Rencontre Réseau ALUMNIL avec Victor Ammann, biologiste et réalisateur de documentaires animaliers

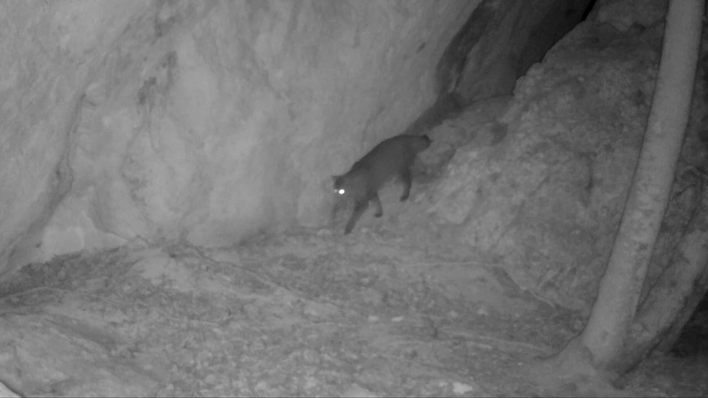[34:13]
Et moi, je trouve ça juste incroyable. C'est quelque chose que j'aimerais faire ressortir dans mon film. Et là, c'est un chat sauvage.
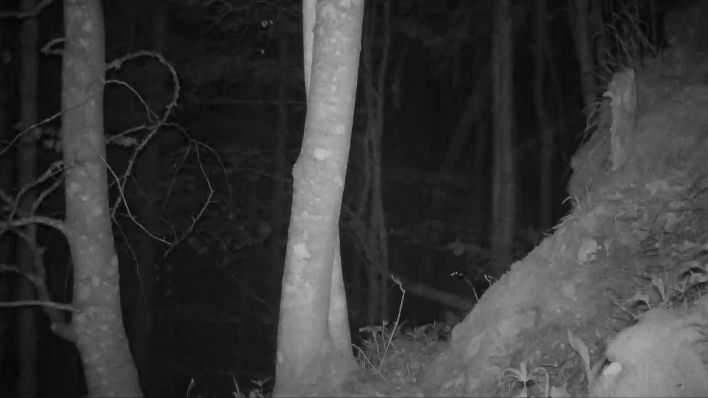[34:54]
c'est possible que ça se soit lié à la présence de prédateurs, comme par exemple, encore une fois, le lynx qui est un grand prédateur des chevreuils et des chamois, qui va en manger carrément un par semaine.
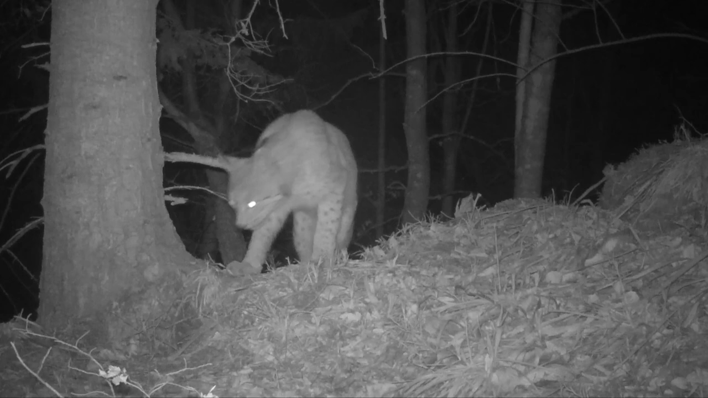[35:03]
Et là, c'est la rencontre que j'ai eue justement en live avec ce lynx.